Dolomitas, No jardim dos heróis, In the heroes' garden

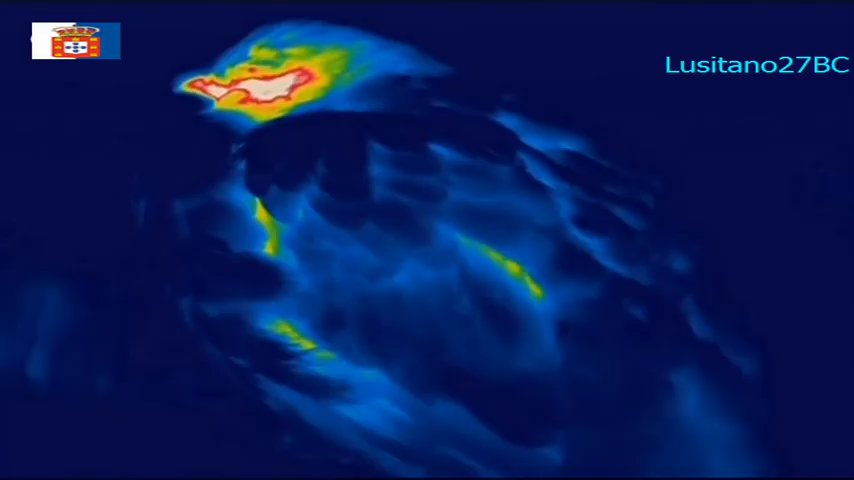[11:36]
An energy saver at work. When asleep, their coloring makes them practically invisible.